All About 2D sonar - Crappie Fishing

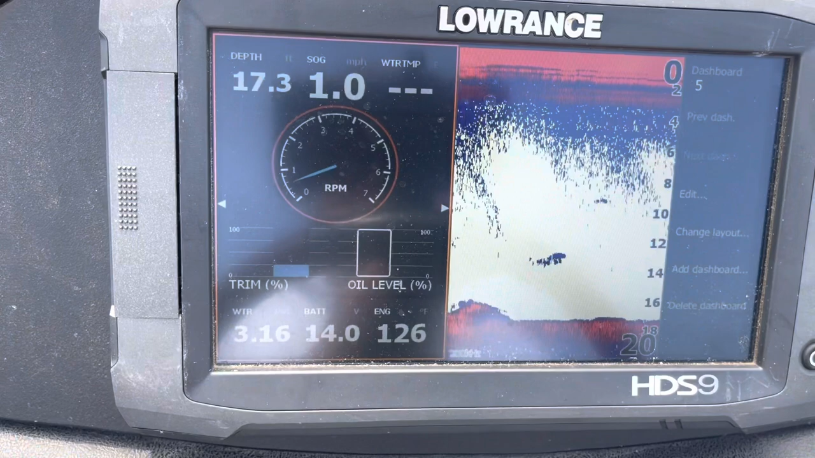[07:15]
All right.
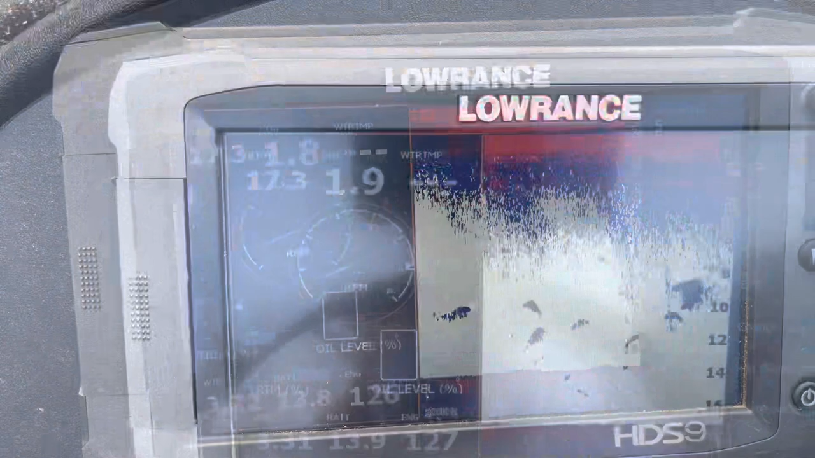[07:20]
Let's see if I can find it again. I know what's right out here.
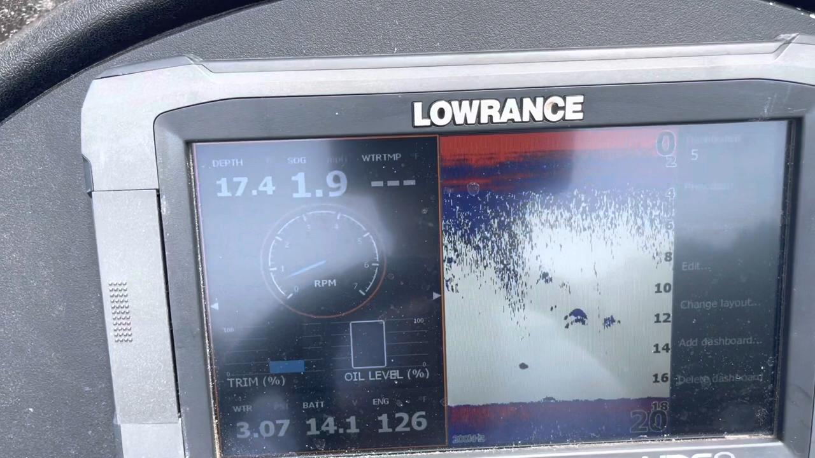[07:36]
And see, I could throw side scan on there and look at it too.
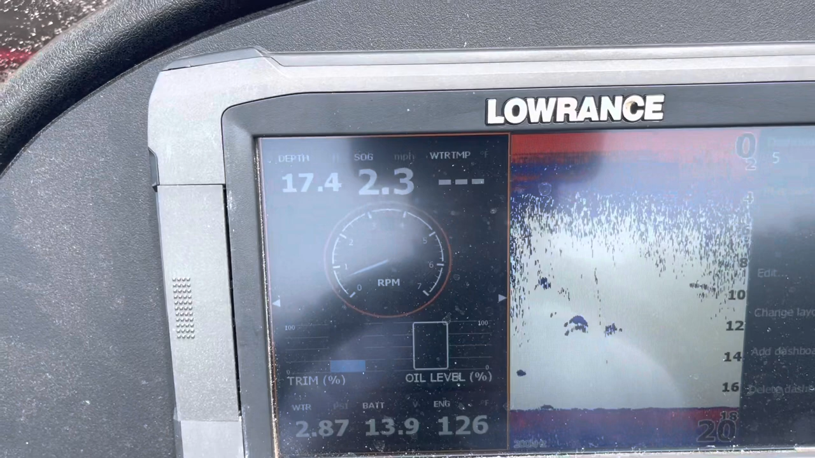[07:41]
And man, this is what we used to do stuff in the day. Well, we just row. Fill the boat up with gas. And you ride. And look.
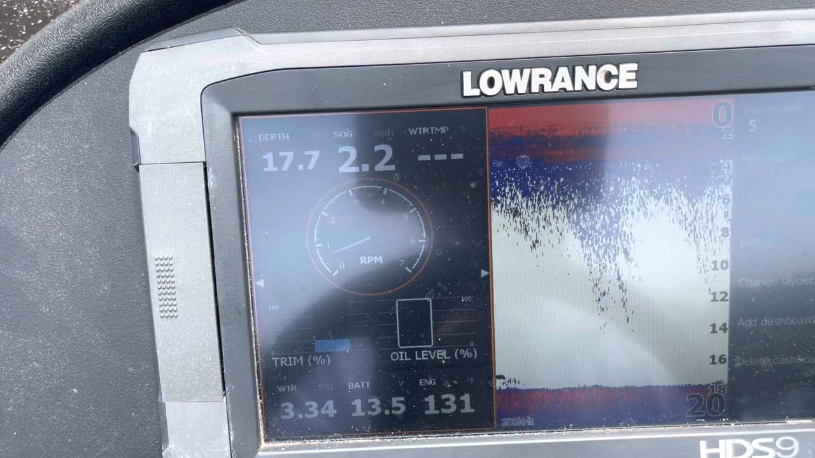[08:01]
On points. Drops. U-bends and channels. Just look for that structure. here.
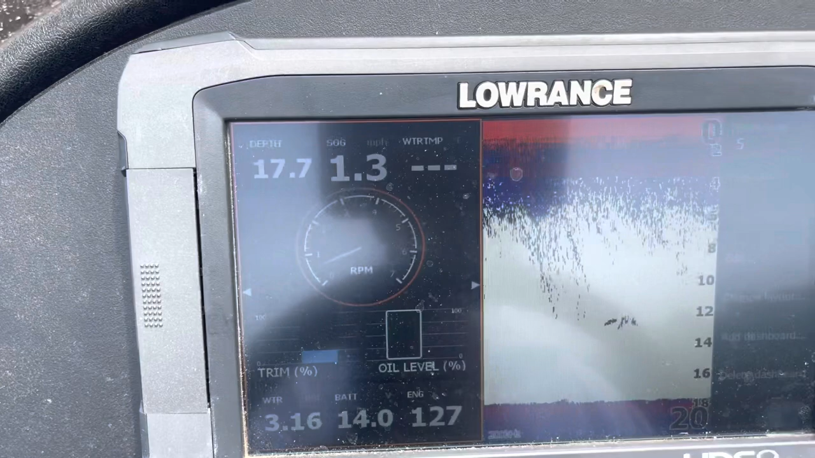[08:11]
And I missed a pile again. Some office point.
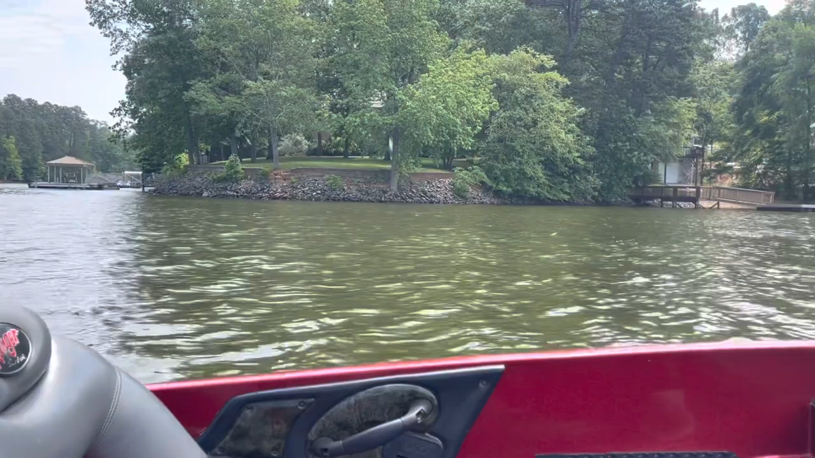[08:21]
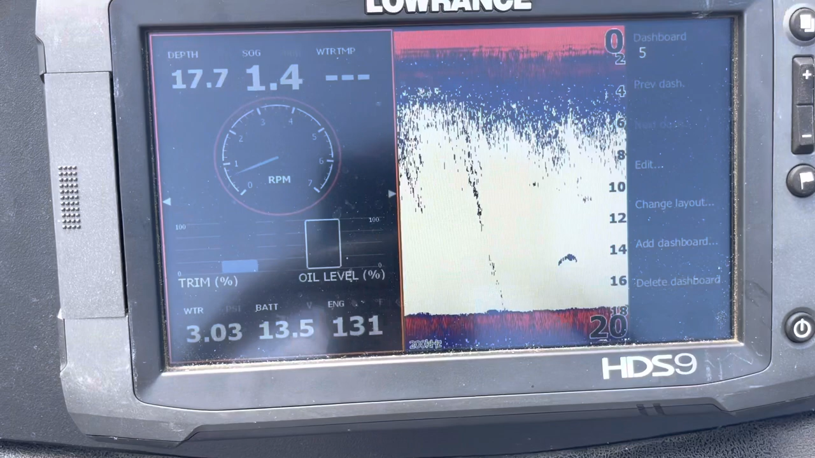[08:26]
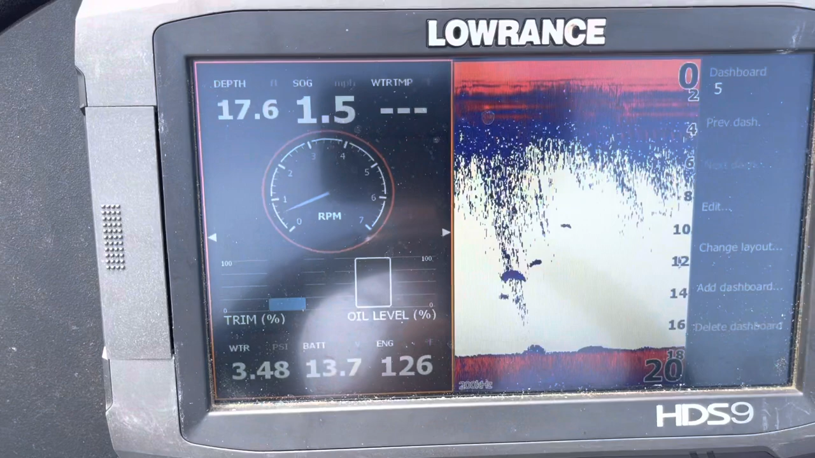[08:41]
I don't know, man. I just seen it. There's a little something.
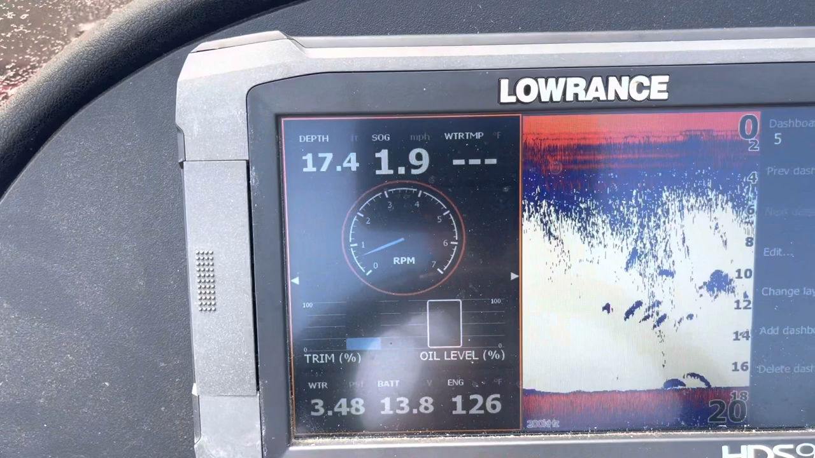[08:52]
On screen: depth 17.4 ft, speed 1.9 mph
Is that it? That might be a piece of it.
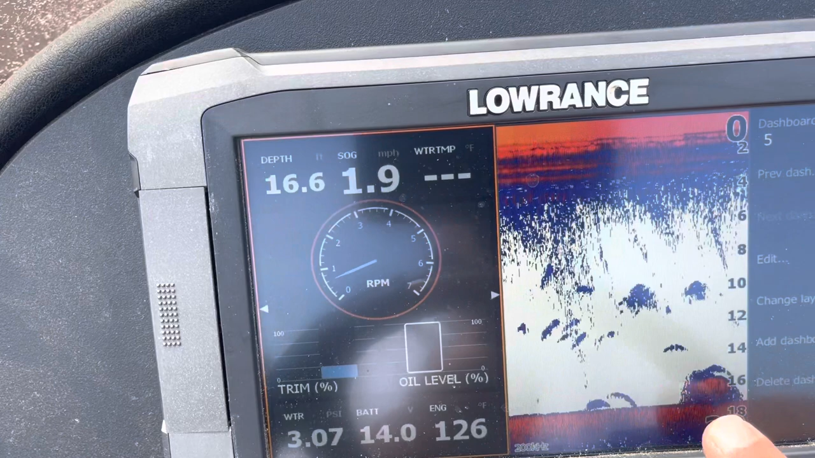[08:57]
On screen: depth 16.6 ft, speed 1.9 mph
I might have caught the corner of it. There's a big fish around it. I might have caught the corner. some more bait. Anyway, there's some fish behind that bait.
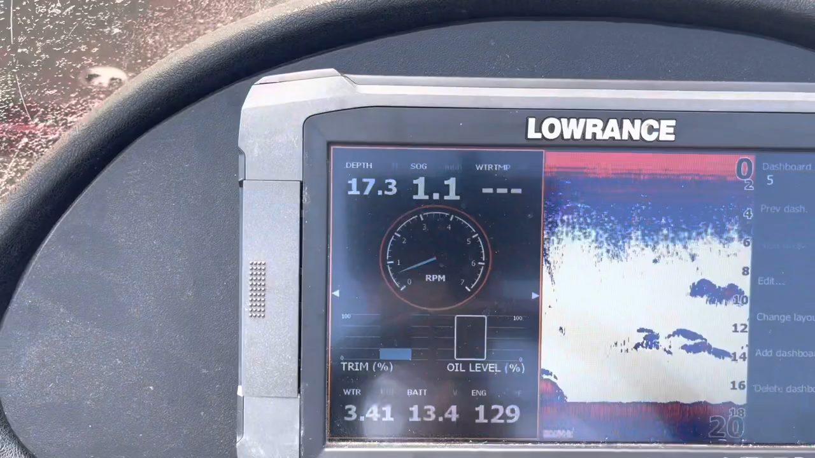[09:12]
Good stuff. Man, keep pushing me off of it.
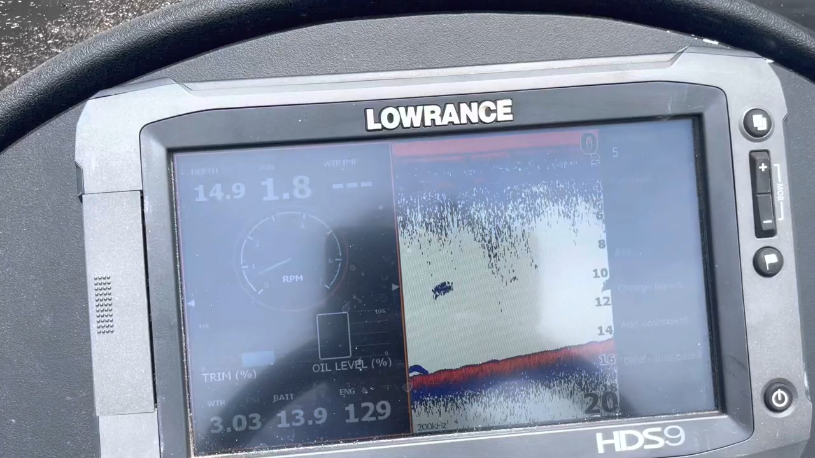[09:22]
There it is. Look at that. Big ol' fish beside it.
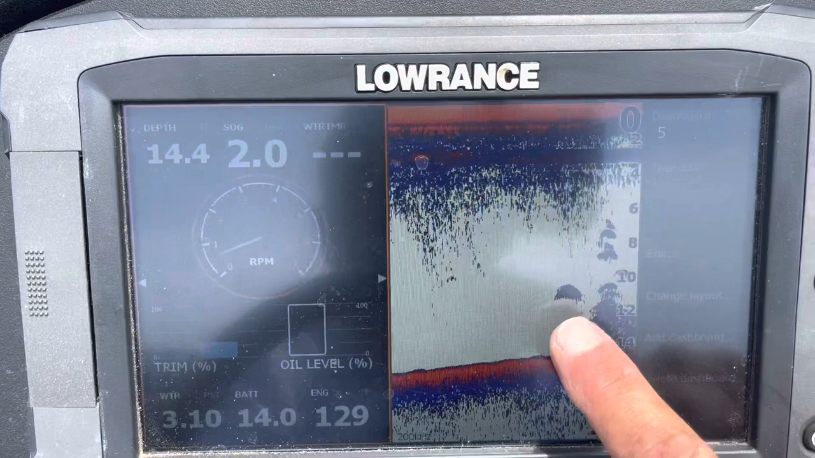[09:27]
Some bait over top of another fish.
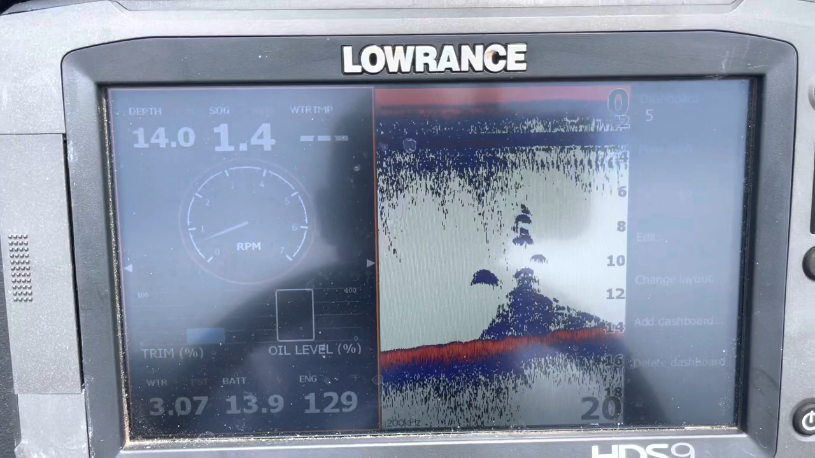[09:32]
Good stuff.
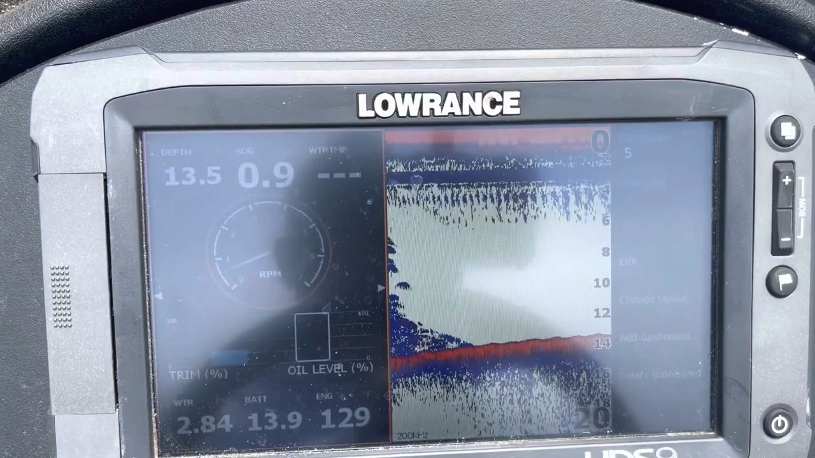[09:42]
All right. You see a few things here out away from the brush palm.
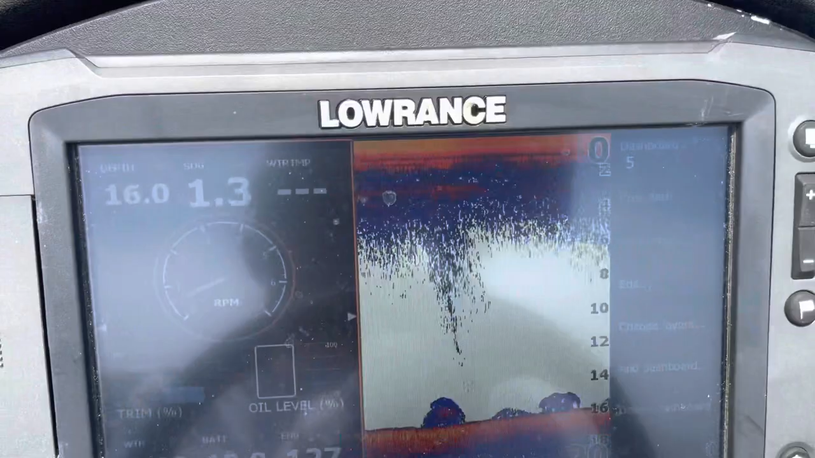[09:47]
That's pretty interesting.
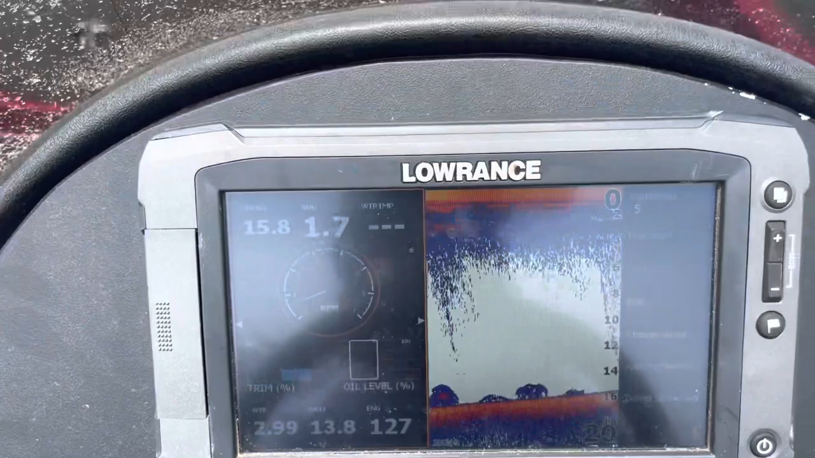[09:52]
A little way to the right of it. There's some stuff out around that somebody's put down with it. That ain't the main brush palm.